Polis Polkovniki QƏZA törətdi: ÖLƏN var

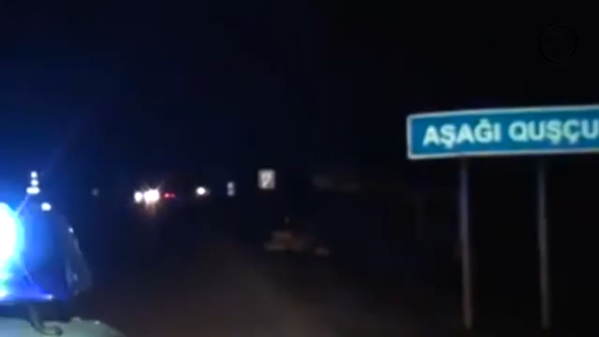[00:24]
Hadisə yolun qaranlıq hissəsində, aşağı quşçu kəndinin yaxınlığında baş verib,